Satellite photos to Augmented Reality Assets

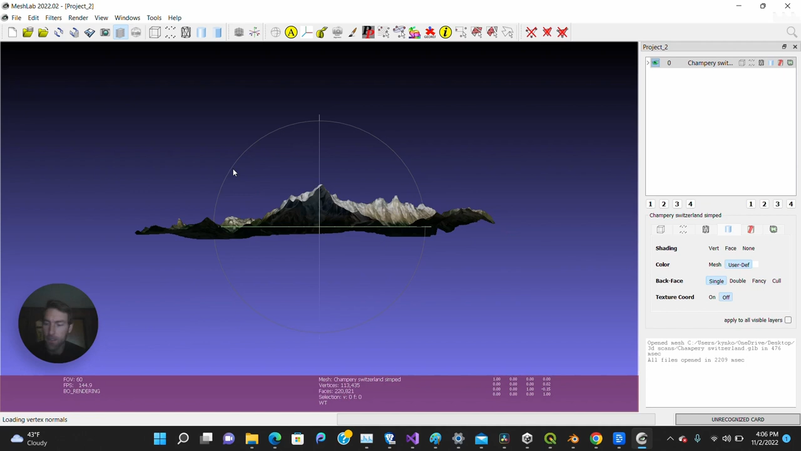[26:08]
Like before it was like this little slit and you couldn't really see it. You have to hold the Alt key in Mesh Lab.
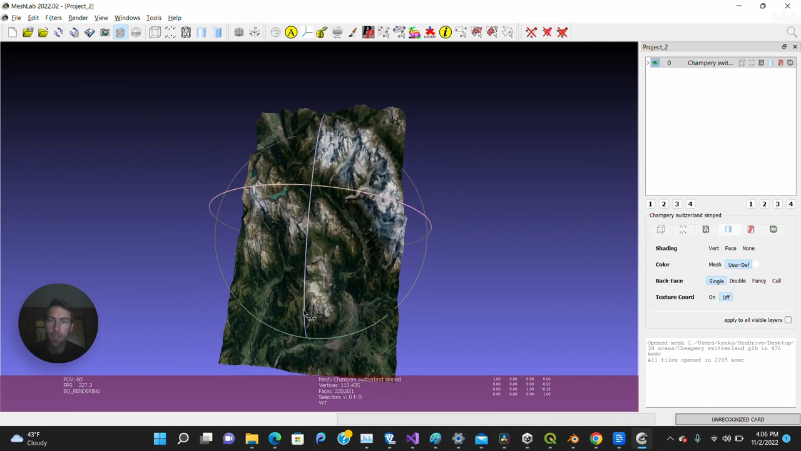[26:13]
I forgot about that. Mesh Lab does a really good job of making things look a lot better. And it's kind of an older program. But look at those beautiful Swiss Alps, right? All right.
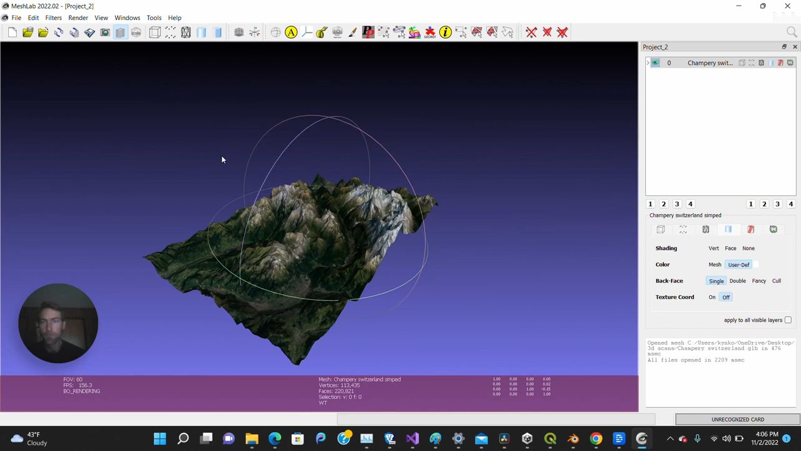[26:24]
So now I'm going to apply it even further with the same tool we used earlier in the filters menu. And then we go down to remeshing, simplification, and reconstruction.
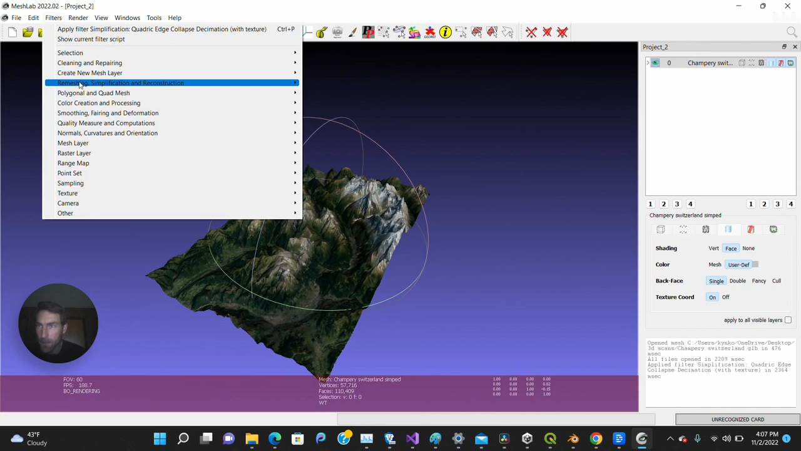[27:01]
So I'm reopening that window. It's funny, but you can't just do it over and over if you leave this window up and you keep hitting apply. It looks like it's doing something, but it really doesn't.
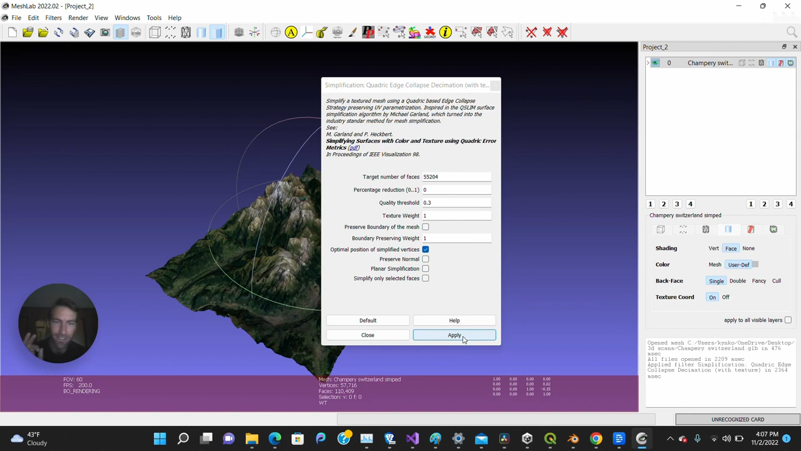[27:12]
Idiosyncrasies. I don't get it. All right, guys. Now we're down to the target number of faces at 55,000 triangles. That's exactly what I want. And look at this.